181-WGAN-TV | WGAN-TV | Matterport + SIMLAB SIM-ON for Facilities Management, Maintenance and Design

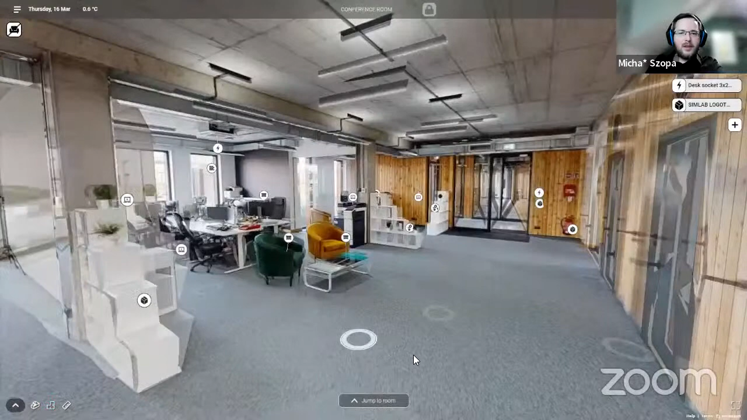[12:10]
This is our office where we are working every day and every night, and also sometimes every weekend.